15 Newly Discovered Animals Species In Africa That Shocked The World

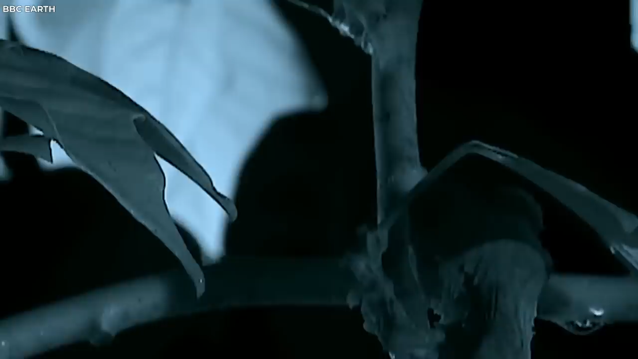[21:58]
It feeds primarily on insects, with an impressive hunting strategy. Rather than actively pursuing its prey, it relies on its camouflage to remain undetected, striking swiftly when prey is within reach.